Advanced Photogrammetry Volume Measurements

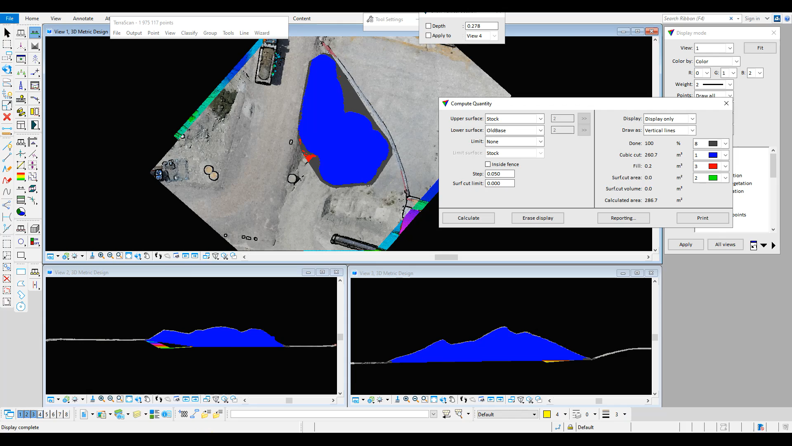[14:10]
And if you recall, in TerraScan and TerraModeler we received a volume of about 260 cubic meters. And we'll calculate it again for confirmation. And there we have it, 260 cubic meters. So we see that we have an accurate comparison between TerraScan and GlobalMapper and for that matter, Agisoft Metashape as well.